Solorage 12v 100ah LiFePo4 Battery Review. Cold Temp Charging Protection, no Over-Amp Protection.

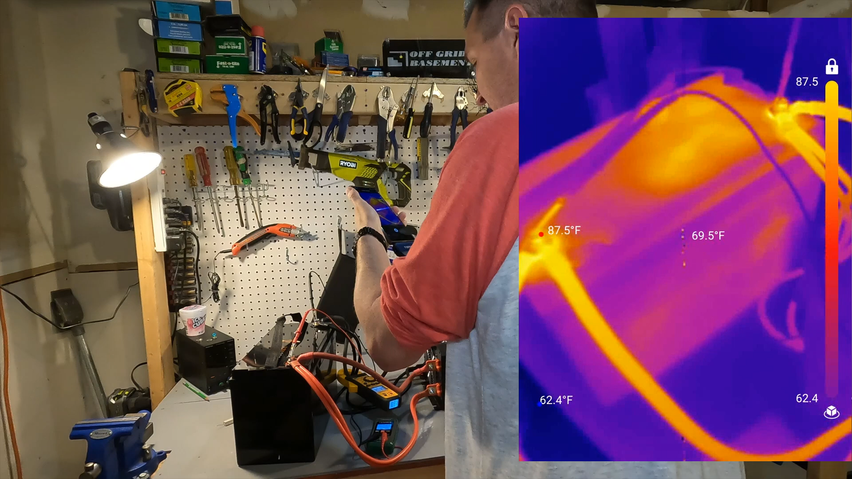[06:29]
battery uh it looks like it's doing pretty good on the right hand side of the thermal image you can see the top and
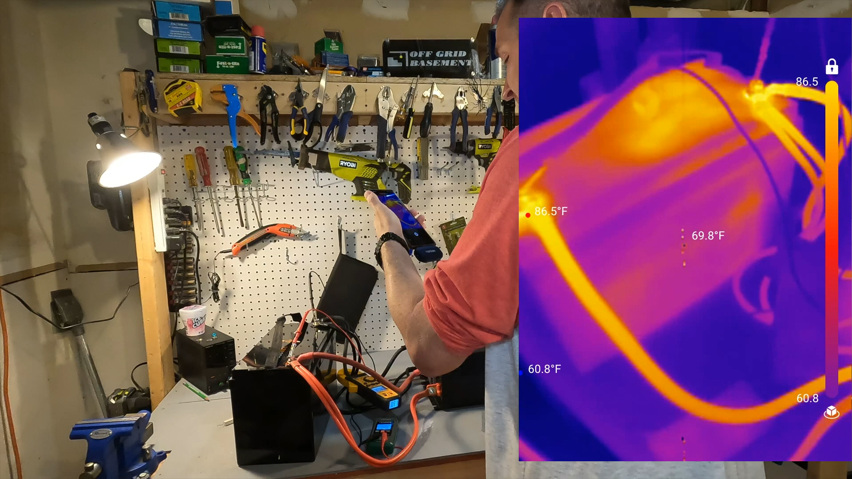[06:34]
bottom range of the temperature in fahrenheit and everything about this battery is you
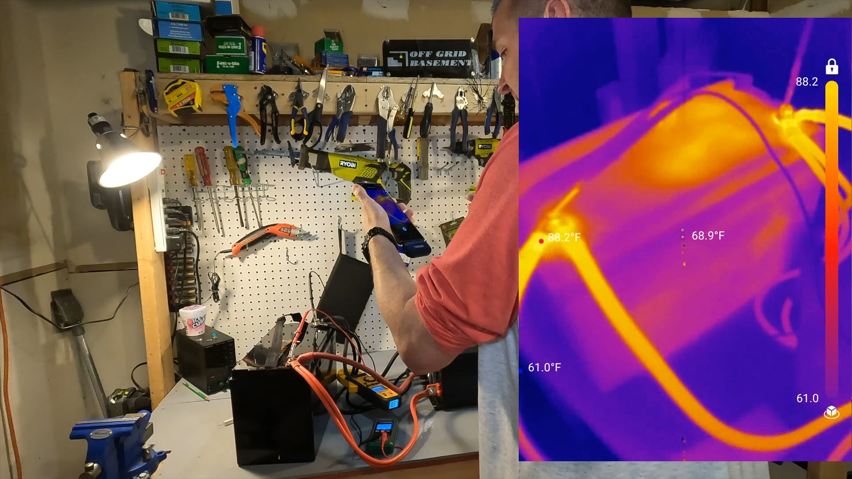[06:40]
know below 90 degrees i mean even the terminals are staying nice and cool oh that kind of scared me uh and then uh you can see that there's a little bit of warmth
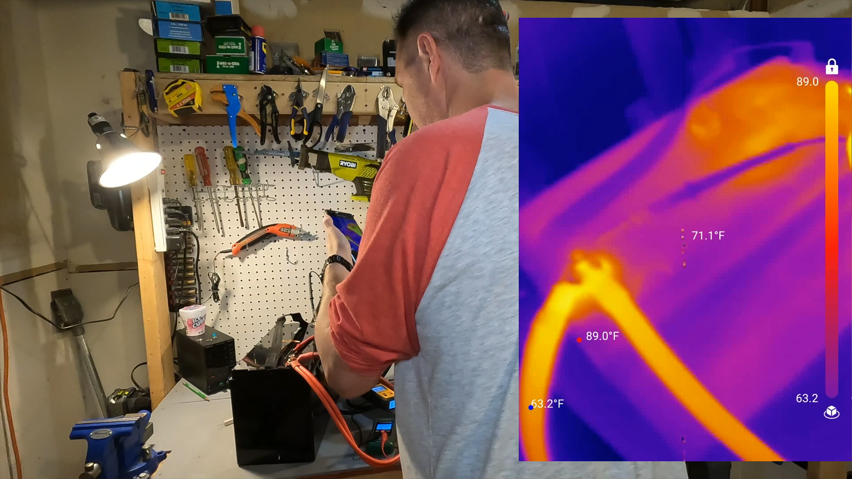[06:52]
On screen: spot 71.1°F
on the top of the battery but nothing to be concerned about there's a little bit of warmth right here but again it's not hot at all it's you know it's in the 80s it's 80 degrees so